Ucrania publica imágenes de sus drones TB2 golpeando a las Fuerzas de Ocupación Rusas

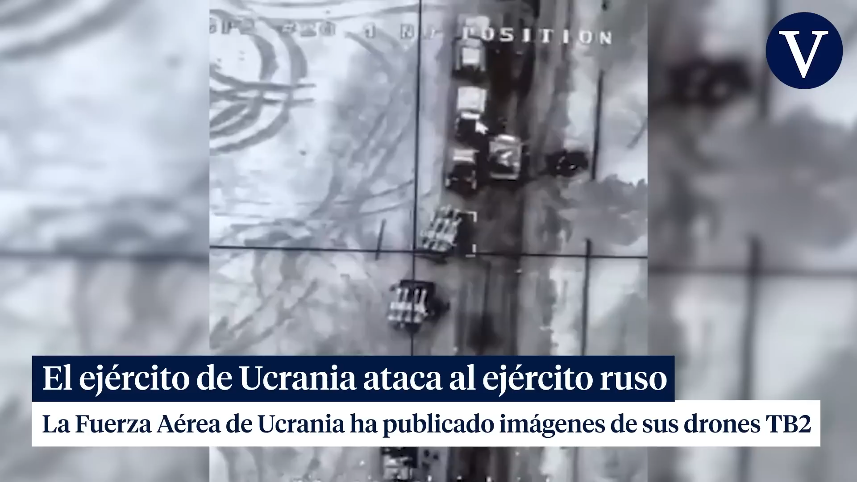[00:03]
Не чи ні? Не успіє. В сторону. А може щось упало і пішов подивитися, що.
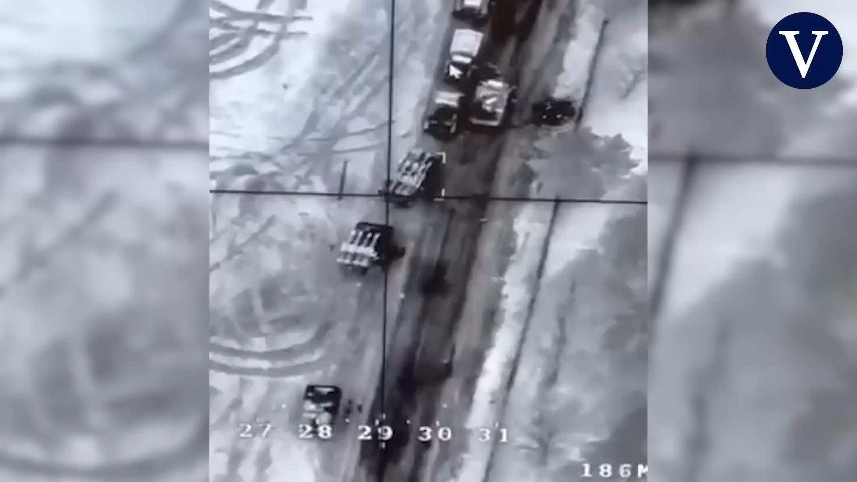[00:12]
Збігає туди-сюди.
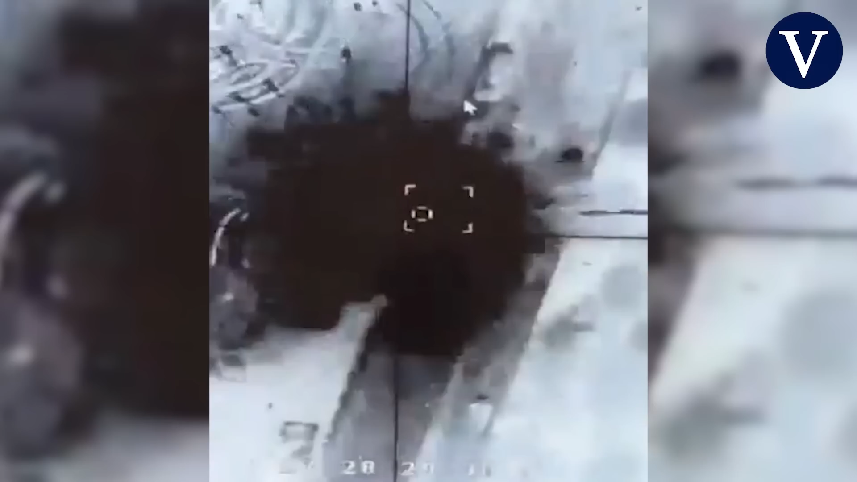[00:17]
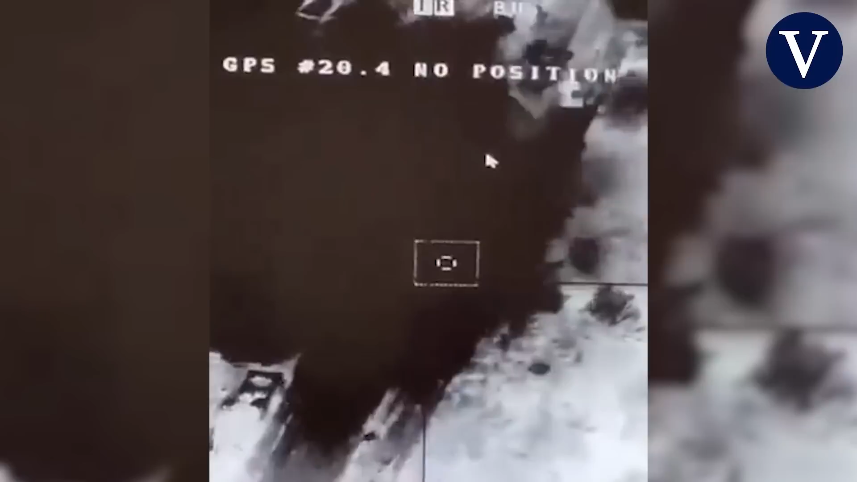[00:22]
Сейчас нам салют. Ох, як все порозліталось гарно.
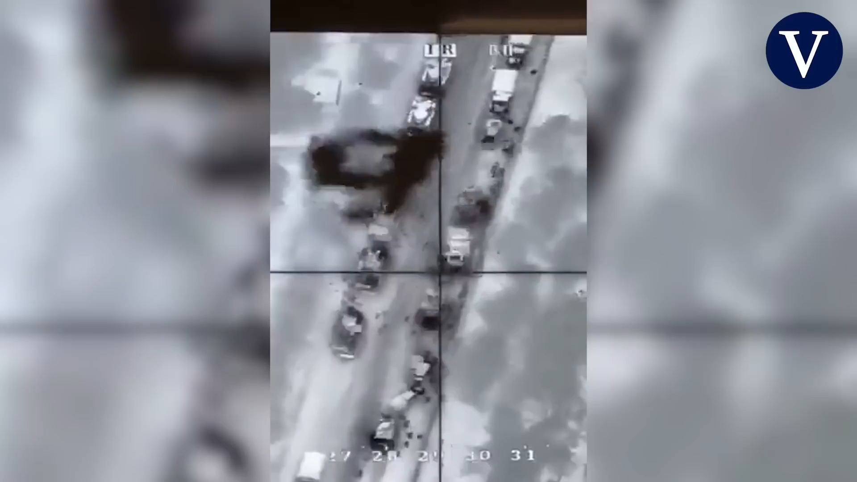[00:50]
Чудово. Там что-то все лежат вокруг. Да, все полягали вон. Надо было помочь.